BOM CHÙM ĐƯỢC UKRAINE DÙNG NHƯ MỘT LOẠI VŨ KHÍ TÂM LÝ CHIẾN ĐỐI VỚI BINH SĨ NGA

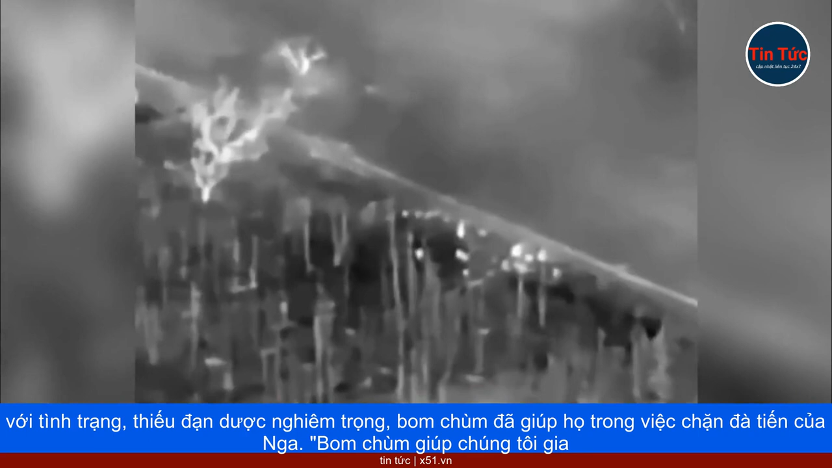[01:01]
Bom chùm giúp chúng tôi gia tăng thiệt hại của Nga một cách đáng kể, Mikhail Podolyak, cố vấn hàng đầu của Tổng thống Ukraine, Volodymyr Zelensky, cho hay. Bom chùm phát nổ bên trên mục tiêu, giải phóng hàng chục đến hàng trăm quả bom nhỏ trên một khu vực rộng bằng vài sân bóng đá.
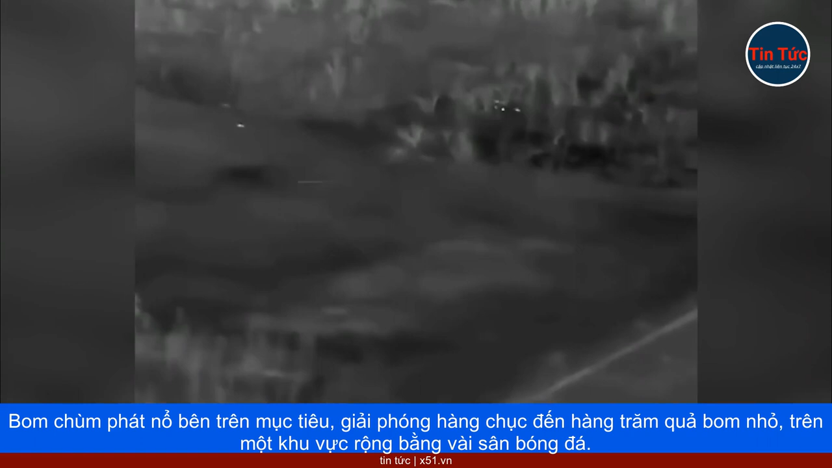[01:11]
Các quả bom nhỏ sau đó phát nổ thành các bảnh kim loại có thể gây chấn thương nghiêm trọng.